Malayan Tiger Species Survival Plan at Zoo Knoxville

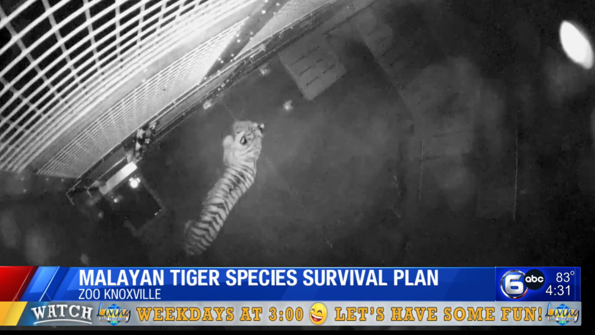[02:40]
So while we're experts on the care and husbandry of these animals, we can support that work in the field because we get to observe them where a tiger is a very secretive animal. You can see, that's a little sneak peek into some of our dens. Oh, wow. That's when they first met.